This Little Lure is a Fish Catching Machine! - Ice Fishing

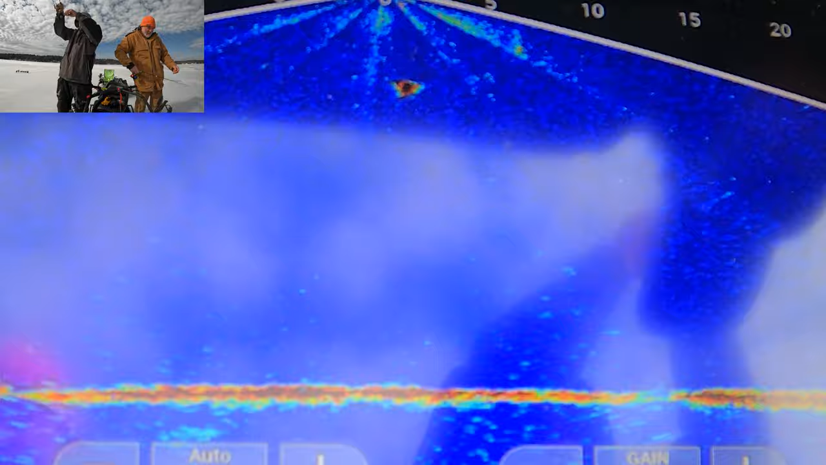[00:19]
Oh, he's after you. All right, he's coming to me. This one's coming to me. Welcome back to the channel, guys and girls.
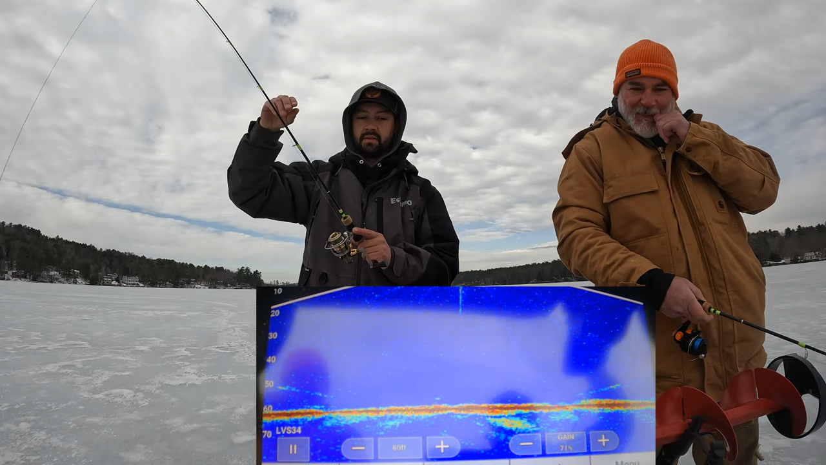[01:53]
And then the ice got really unsafe. Or looked really unsafe. I just got broken off. Yep, he's trying to spit the hook out. Oh, there's one coming up to you. Reel.
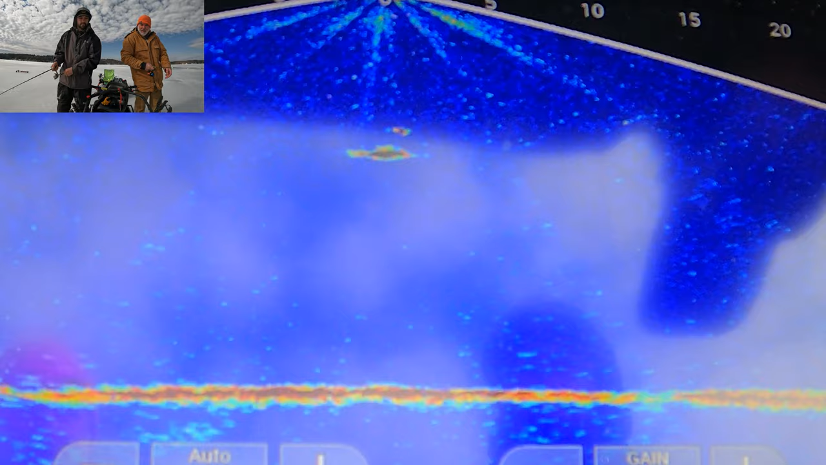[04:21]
All right, he's coming to me. This one's coming to me.
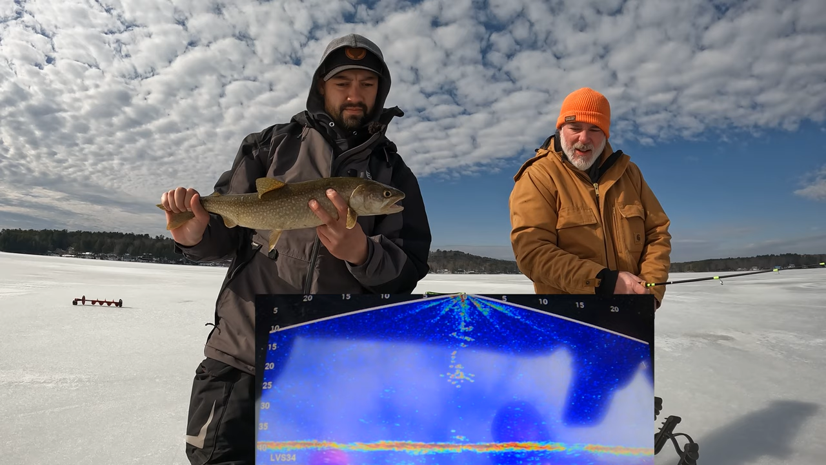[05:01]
Nice 21 incher going right back down. Unless you want them. Reel. Oh, they're getting chased. See that? Yep. He's on you. He's on me. Wow. They are
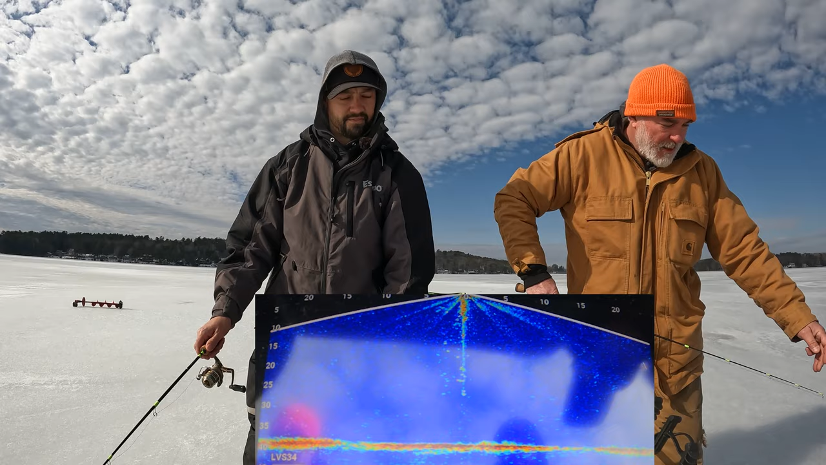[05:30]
fired up today. Just watch that freaking screen like a hawk. Keep your hand on the the handle. Yeah, I don't see him.
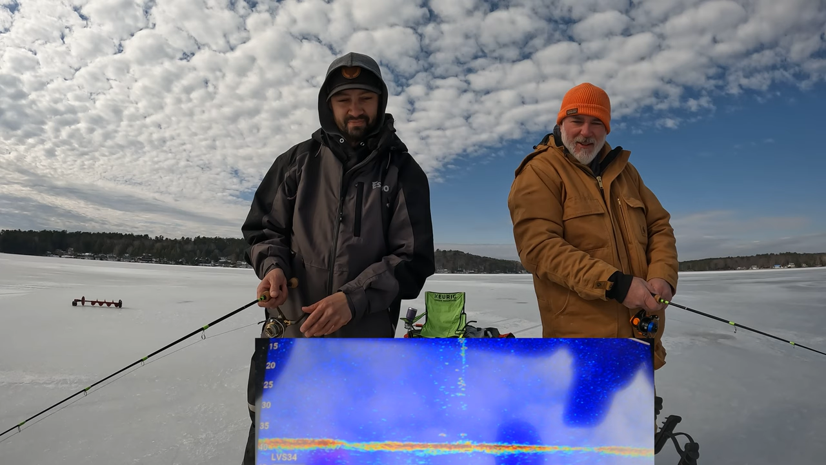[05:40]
Right underneath you. I don't know where he is, but we're just waiting for him to come up.
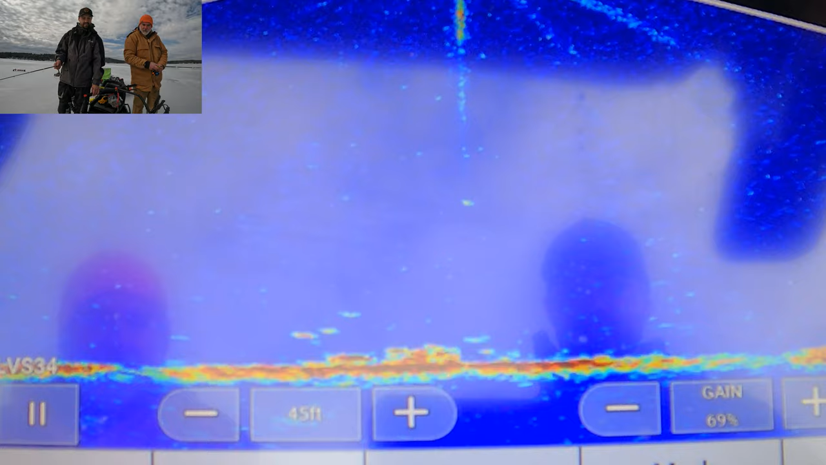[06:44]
That is epic. Isn't that cool? Coming after you. Ooh. Oh my god.
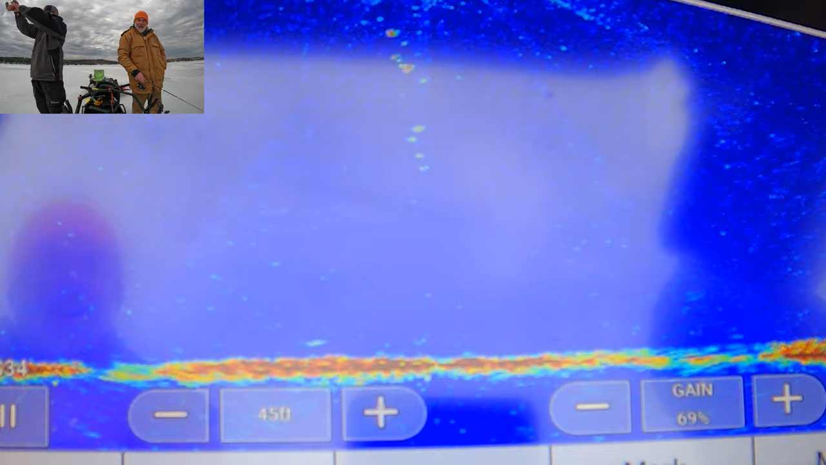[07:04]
You gotta be left in it. Yeah. Pay attention. Real?
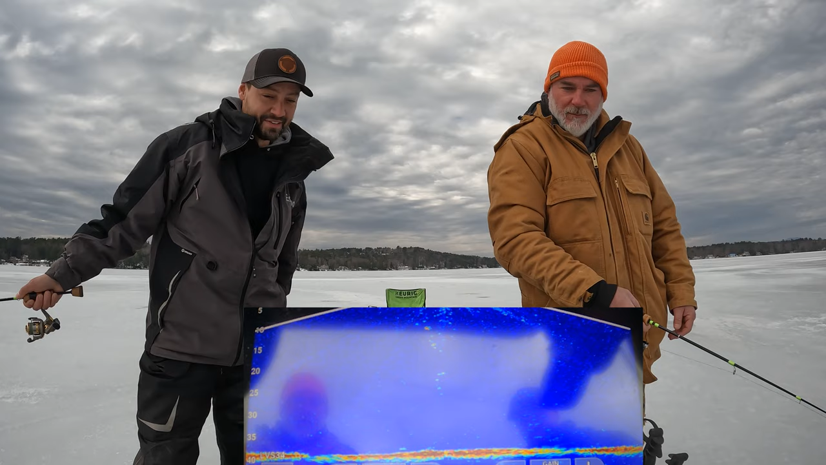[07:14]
Did you even see him come up? He was like a couple pixels. He was going so fast. Oh yeah, I watched him. Number three. That's a freaking, I thought it was a salmon there at first, guys. It's very 3-0.
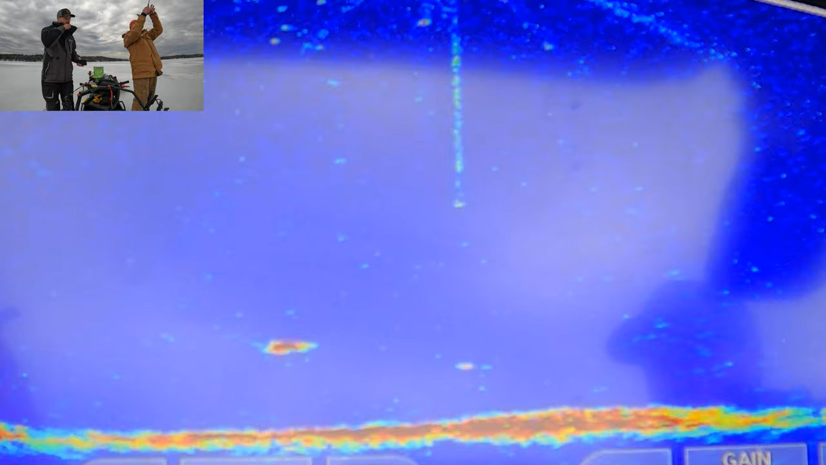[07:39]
Yeah, baby. Real. Keep the tension on him.
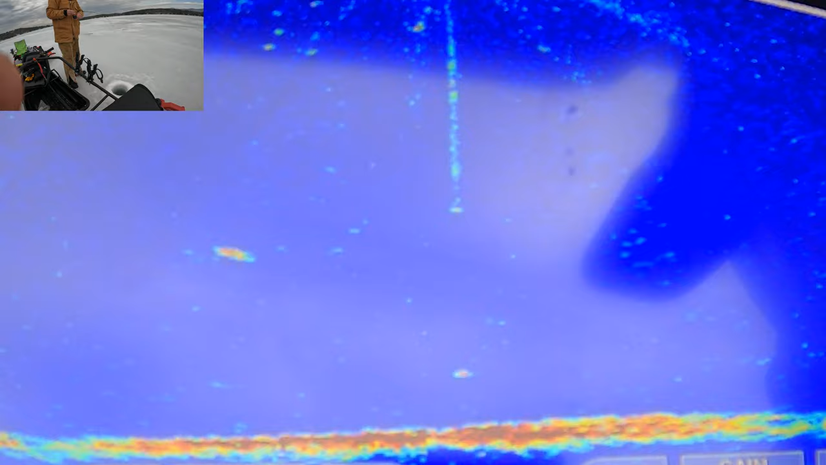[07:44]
That guy came out and crushed it. Good.
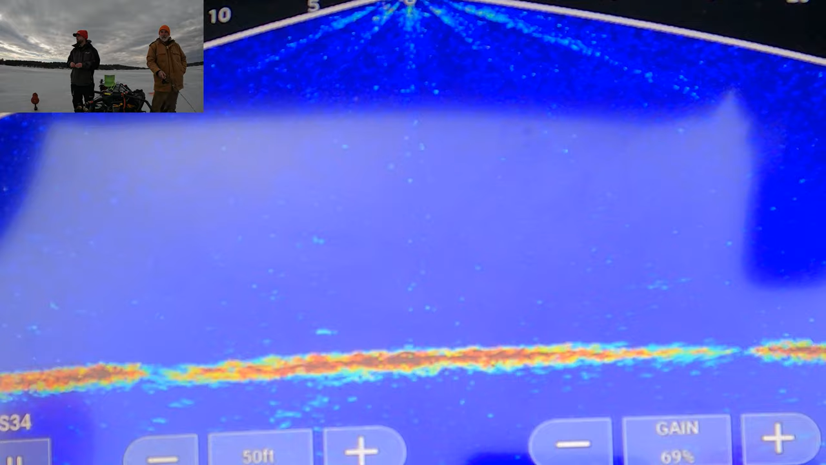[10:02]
eagle soaring over there. I've What is that? It's a puck. What is that? Catch him. For you? Yes. Oh, go down. Drop down. Yeah. Real.
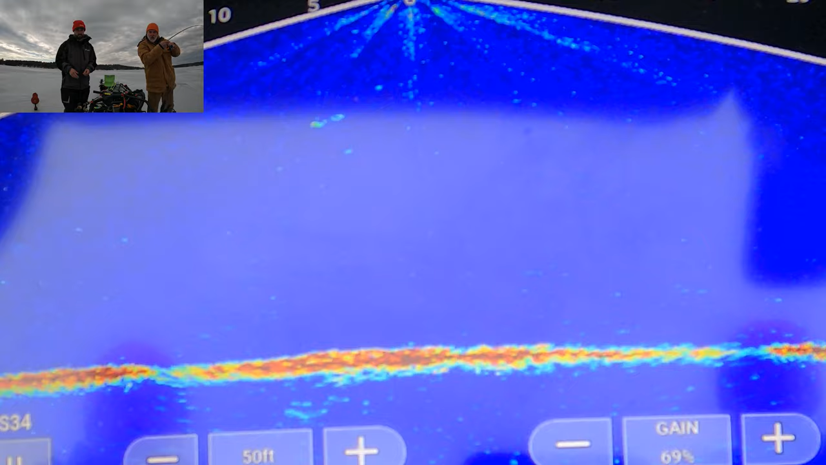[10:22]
Yes.
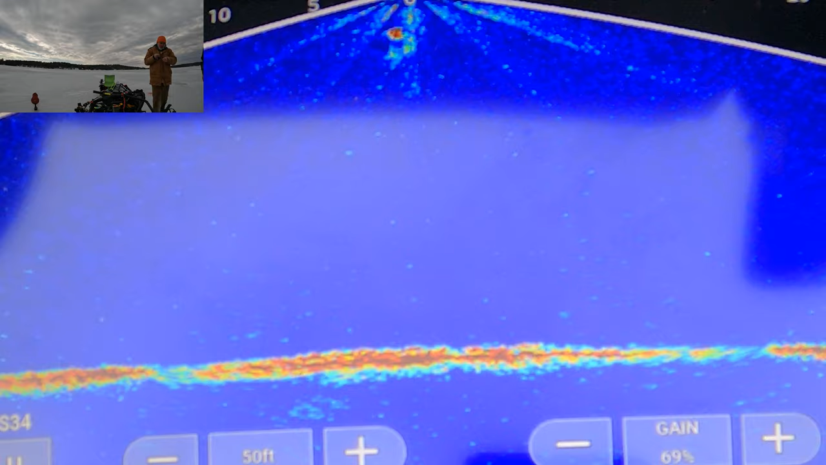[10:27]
John's on again, guys. Freaking out. He came up. He was suspended.